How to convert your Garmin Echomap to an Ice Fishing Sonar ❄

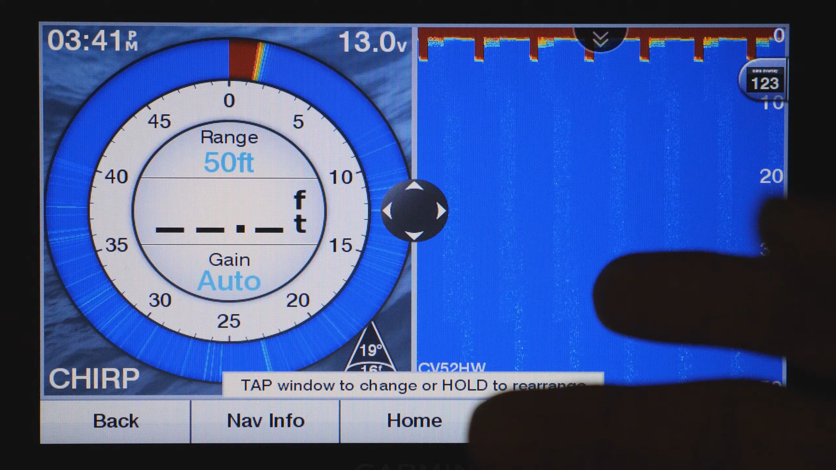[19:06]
the water it looks messed up but there you go so we'll hit done um and you can actually
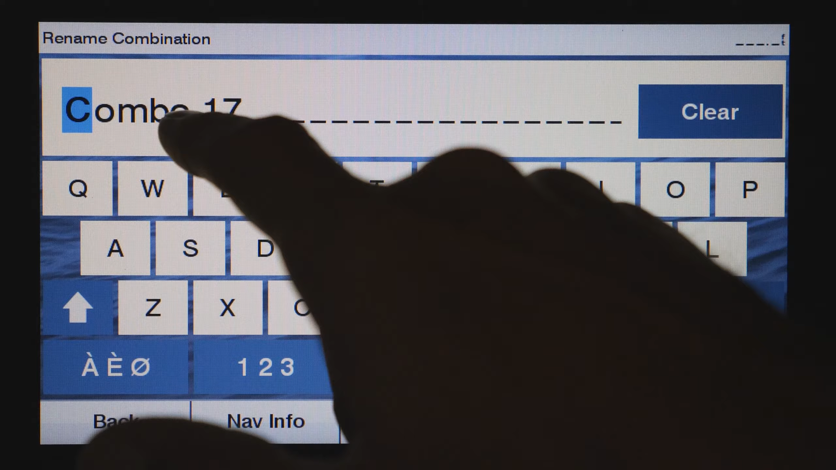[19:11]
just rename this one to uh ice fishing there we go ice fishing done
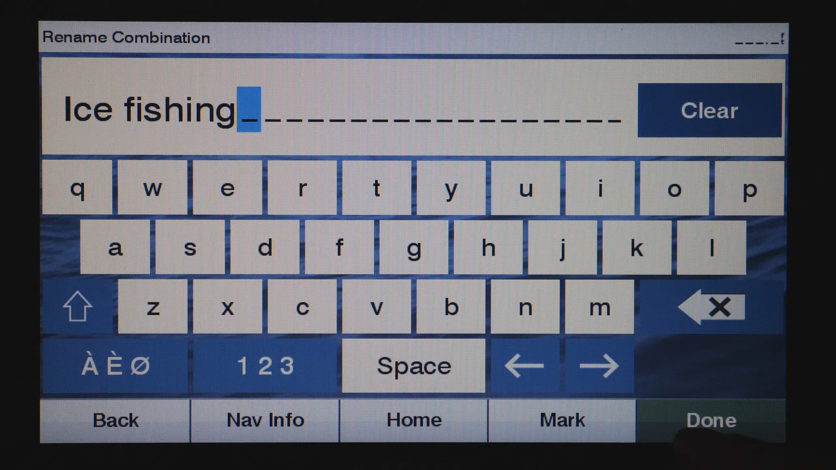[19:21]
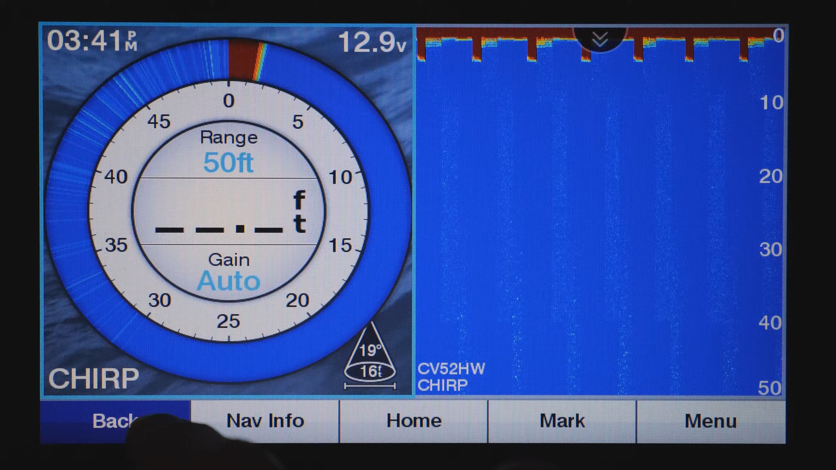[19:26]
voila there we go so if we go back now it's in my combo menu i can also do different ones so if i want to see where i am on the water
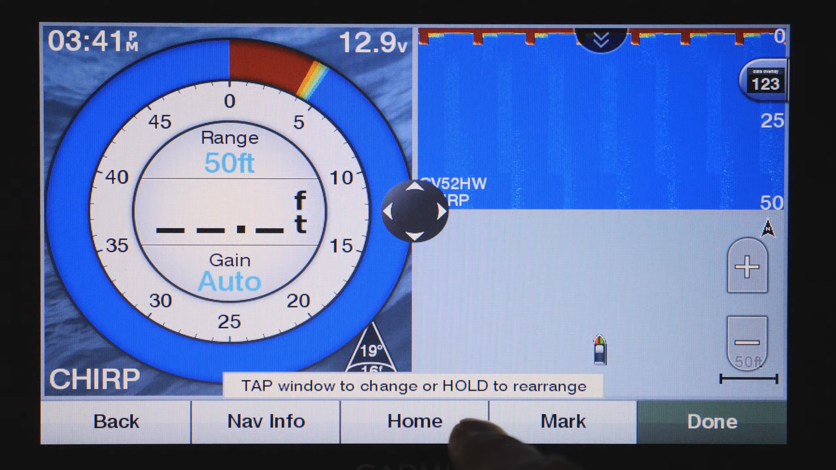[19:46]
we go so now we got my fishing chart on there so done call
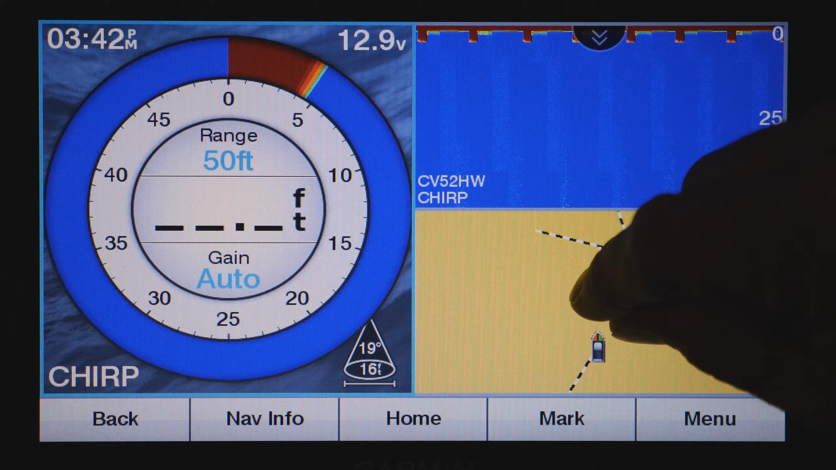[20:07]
you know pinch and pinch and pull in here now i'm on dry land so obviously this isn't gonna so i gotta show any lakes nearby
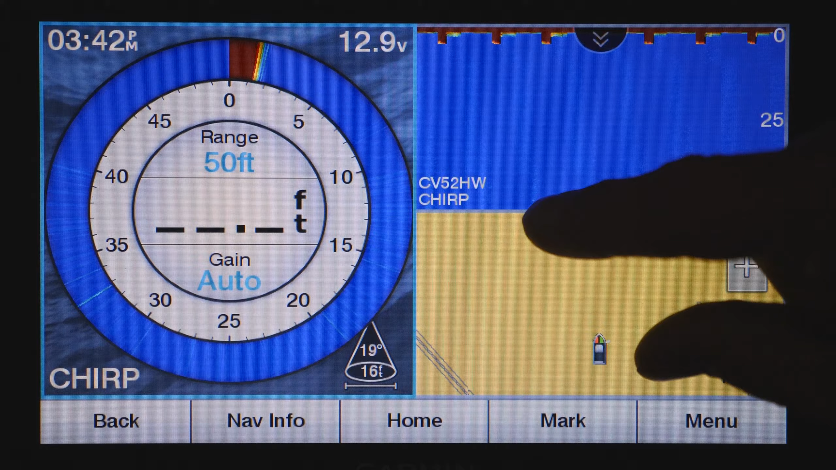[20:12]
there you go so that's how you set this up now if you want to see it in action this is what it'll look like now bear in mind that your feed when you're ice fishing will not look like this um so fish won't be arches they'll look like long snakes because they're staying under the cone for a longer period of time so they just appear as long snakes and things like that there'll be some bottom separation but it will definitely not be arches so it doesn't look like this when you're ice fishing and we'll do ice fishing videos and i'll
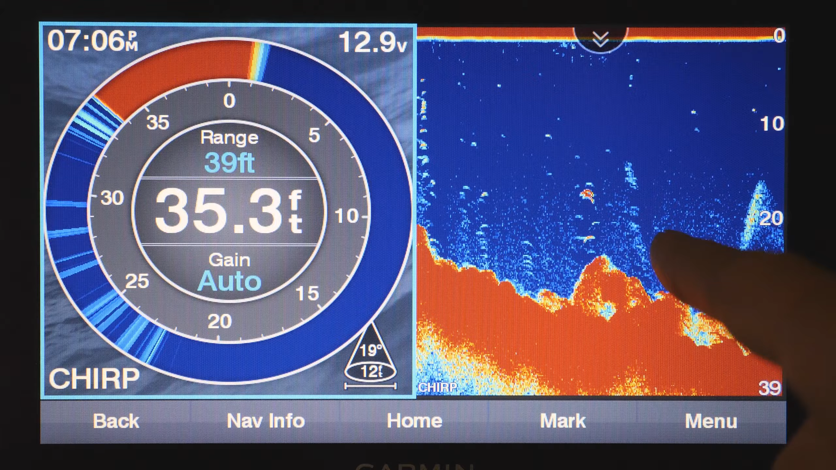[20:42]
On screen: depth 35.3 ft
get up close and show you what they look like on the sonar so there you go that's it so there you have it guys everything you need to convert your echo map into an ice fishing bundle i hope you found this video super helpful again go down in the description below and check out all the links i'm going to put i'm going to put links to all the different products the different bundles it'll be really well explained and all the components that you saw here today i'll have links to that as well okay and again just a quick reminder don't forget to please hit the like button if you appreciated this video make sure you're subscribed and hit the bell